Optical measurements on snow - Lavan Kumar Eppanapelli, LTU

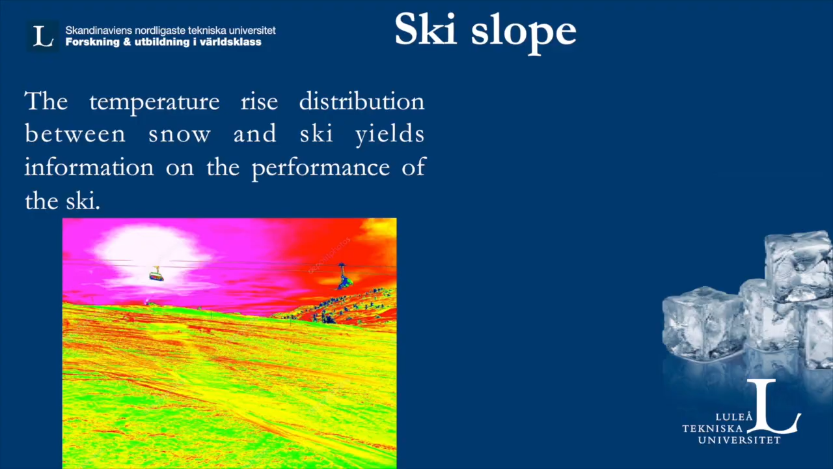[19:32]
Because if you have, high temperature, you're actually melting the surface. So you're not actually getting, really good gliding. And then they have, some other technique,
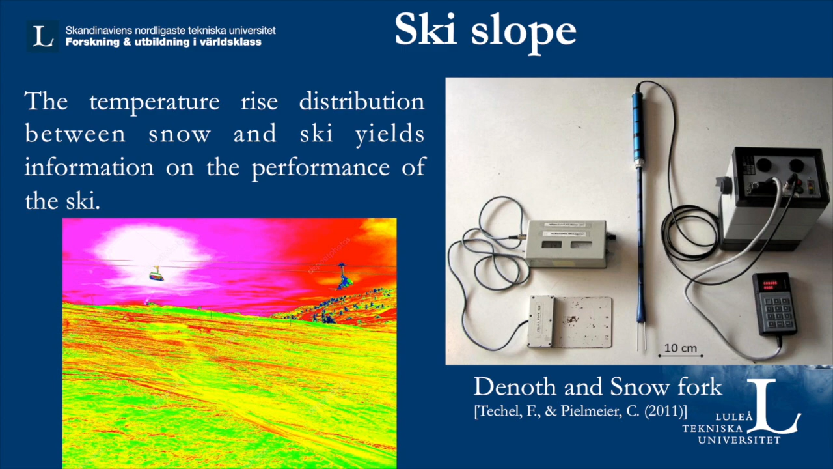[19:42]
where they're actually looking into, finding, if you can find some liquid water, in the ski slopes, on the right hand side. So there are some techniques, but it's still, there is a need,